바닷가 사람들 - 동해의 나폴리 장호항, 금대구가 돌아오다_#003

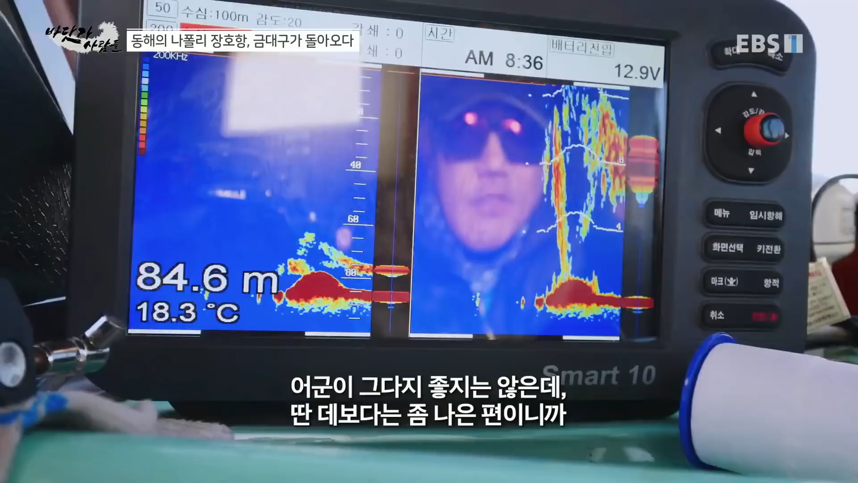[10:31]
On screen: depth 84.6 m, water 18.3°C
그 분이 그닥 좋지는 않은데 다른 데보다는 좀 나은 편이니까 여기 한번 해봐야겠습니다.